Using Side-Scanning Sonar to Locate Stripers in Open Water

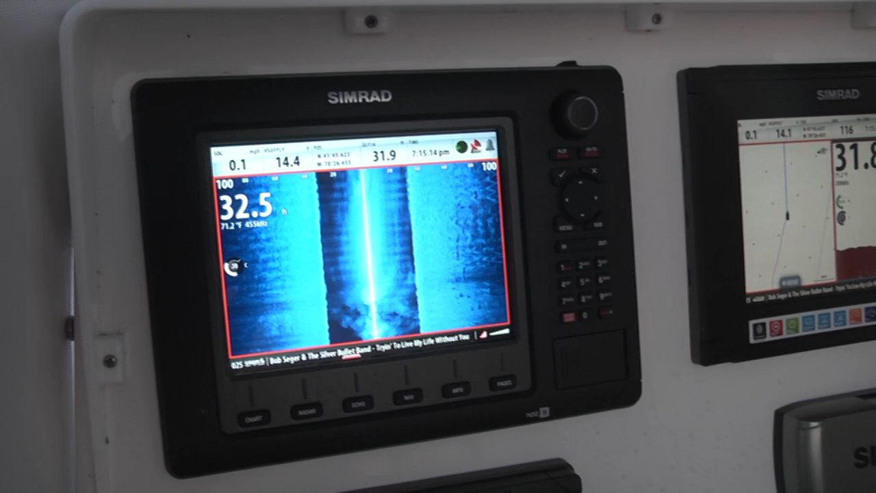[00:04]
On screen: water 71.2°F
One thing that we always hear is, oh I have it, my screen doesn't look like that. They look at our demo files and show pictures of rocks and submerged bridges and trees.
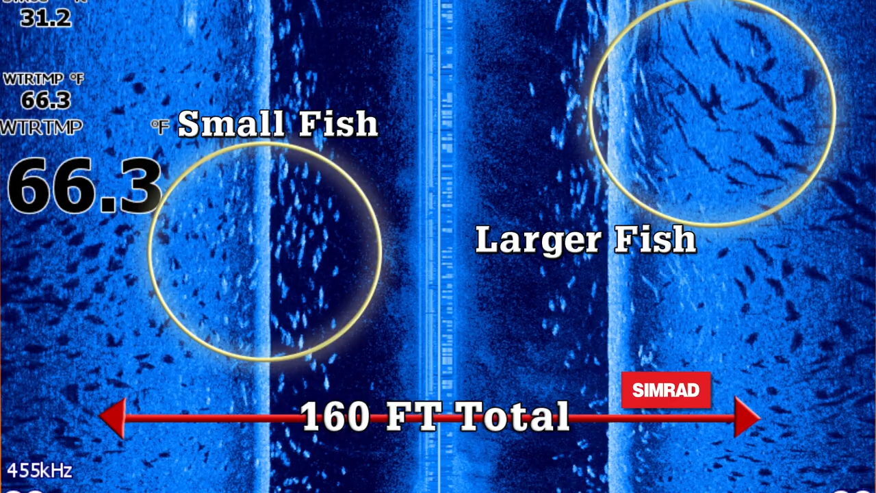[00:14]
On screen: water 66.3°F
The point that we always try to make is, yeah, structure sand is great for identifying different sorts of structure. Well, like what we're doing out here today I think is an even better use of it, wouldn't you say?
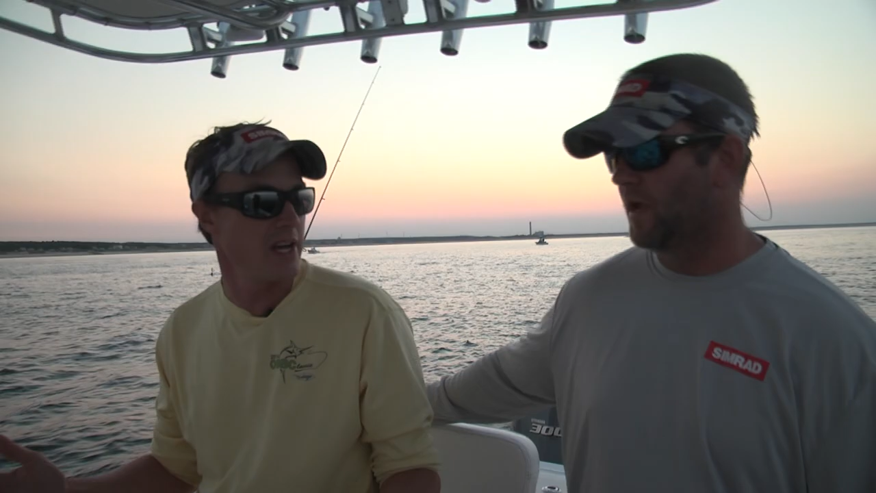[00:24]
Yeah, definitely. You know, we have a pretty flat bottom, no structure sand and mud out here, we're using the structure scan to find the stools of fish, that's basically how we use it here in the bay.
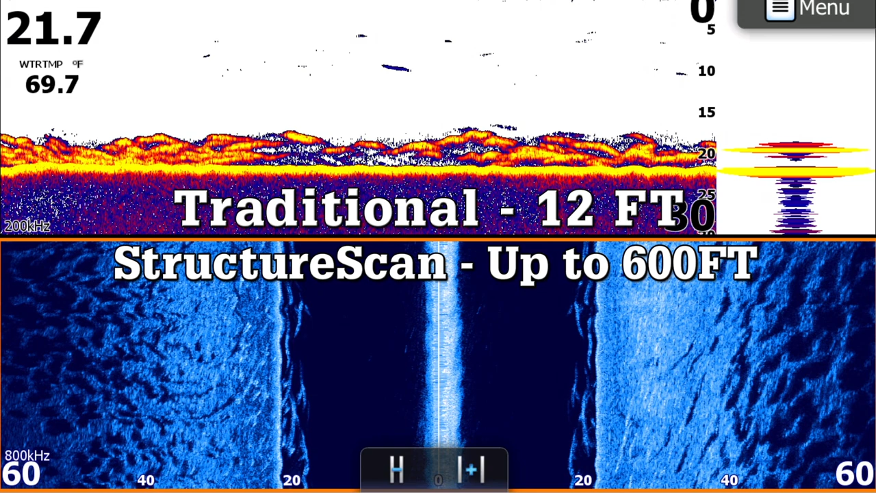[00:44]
On screen: water 69.7°F
Structure scan, you can go up to 300 feet on either side of the boat, so you can see up to 600 feet,
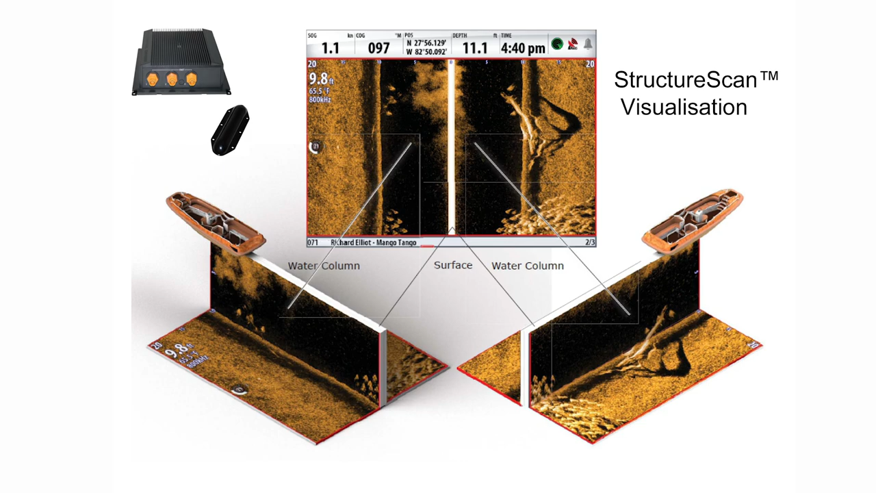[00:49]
so now you're cutting a path through the water of visibility of 600 feet instead of 20 feet. So you've just increased your odds exponentially of finding fish in an environment like this.
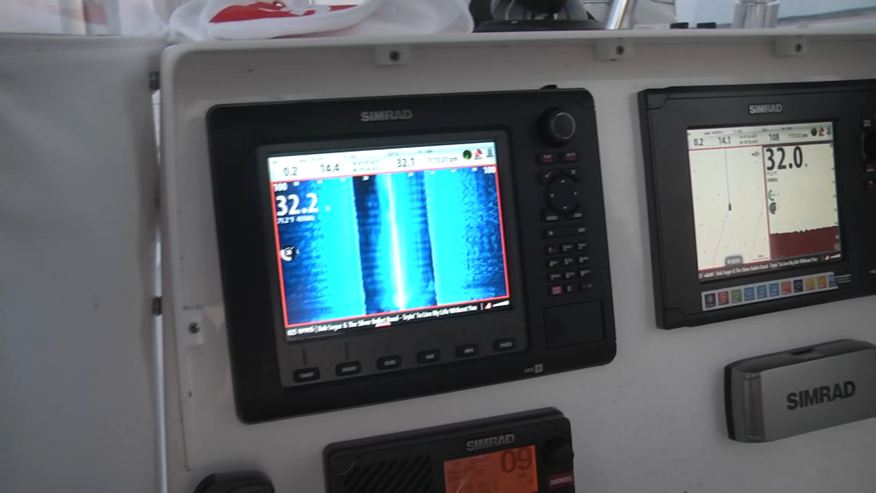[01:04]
Looks like we got something on the screen here, so let's get the lines back in the water. Jimmy's got one.